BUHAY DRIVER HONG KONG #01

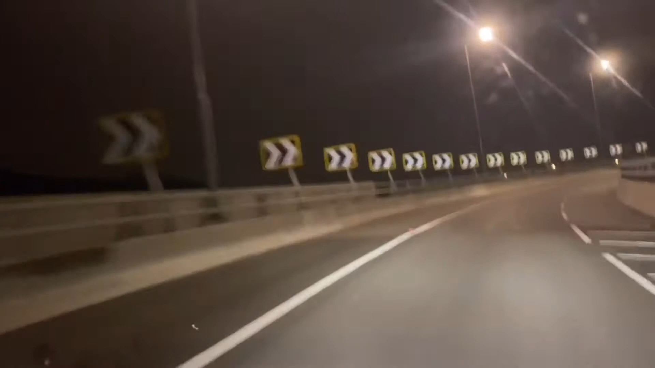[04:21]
Ito yung sikat palapag na kasada nila. So, kung kita yung taas, may isa pa, oh. Kita yung yan. Yan ang third floor, no?
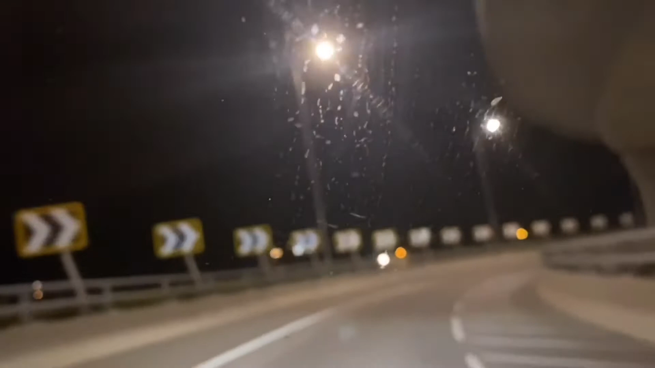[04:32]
Kung sa bahay pa, third floor yan, no? So, expressway na ako. So, ito yung Google Map ko, no?
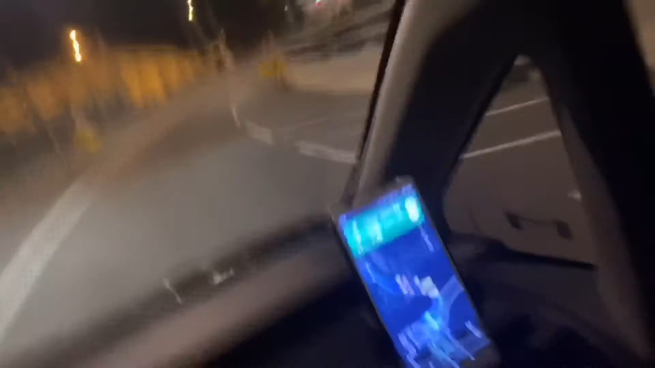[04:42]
Nakikita niyo Google Map ko. Yung ginagamit ko pang Google Map para hindi ako maligaw.
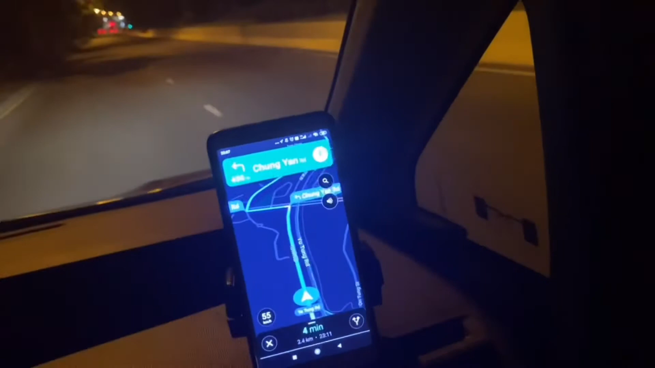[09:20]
Wow. Yan ang gusto ko. No? Yung nagtuturo ka. So, may silbi ka na ngayon. Ano? Saan ba? Dito ba? Dito? Okay. Okay. Okay, stoplight pa oh. Hindi tayo pwede dyan. Stoplight pa.